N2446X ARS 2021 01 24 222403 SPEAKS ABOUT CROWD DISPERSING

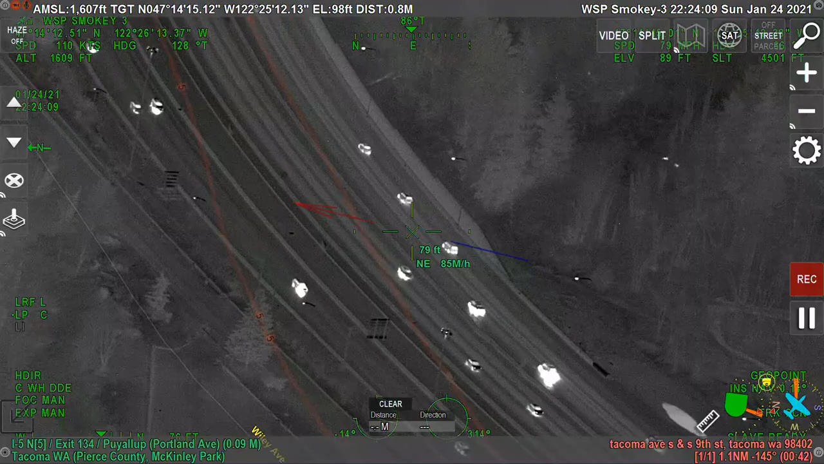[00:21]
Zilla BMW passing Emerald Point Casino. Pass next at 136. 2025.